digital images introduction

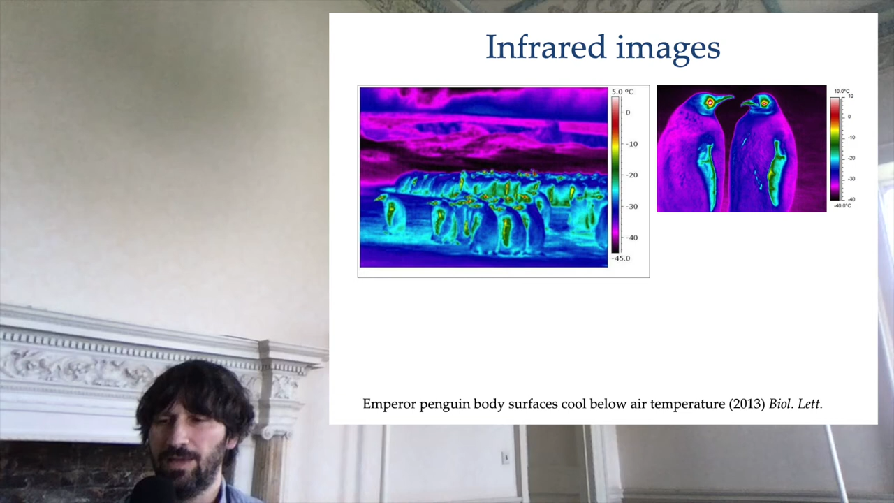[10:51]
And so in order to have a good eyesight to be flippers that can be used for swimming efficiently, they need to trade this efficiency against heat preservation. This is one example.